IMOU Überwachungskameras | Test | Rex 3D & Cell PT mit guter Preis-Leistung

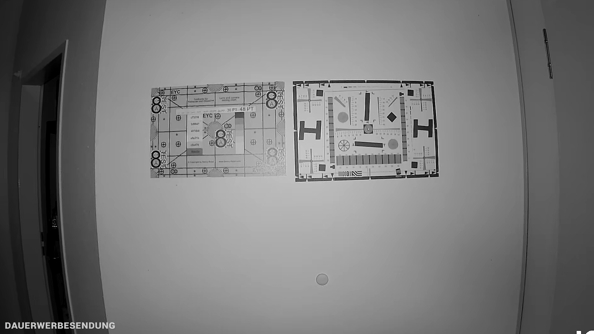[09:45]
Bei Nacht mit Infrarot sieht es auch in Ordnung aus. Und dann eben auch nochmal, wenn das kleine LED-Licht da aktiviert ist, dann kann man eben auch nachts nochmal in Farbe sehen. Und auch das sieht durchaus in Ordnung aus.
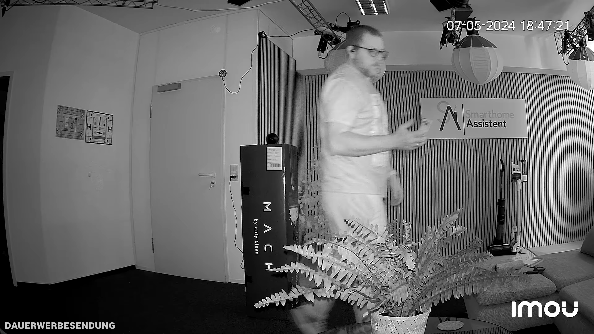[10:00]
Generell waren sowohl bei Tag und auch bei Nacht die Aufnahmen so, dass ich sagen würde, wofür braucht man denn eine Überwachungskamera? Man möchte, wenn irgendwo was erkannt wird, dass man auch die Person, die da erkannt wird, später auch irgendwie identifizieren kann, damit man weiß, damit diese Aufnahme auch brauchbar ist.